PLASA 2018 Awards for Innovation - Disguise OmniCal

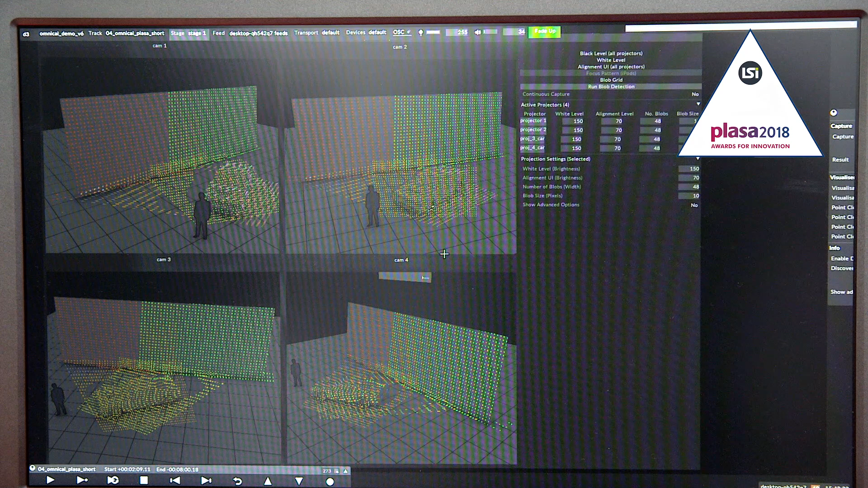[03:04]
In the capture we are displaying structured light patterns onto the objects and capturing these images for the cameras.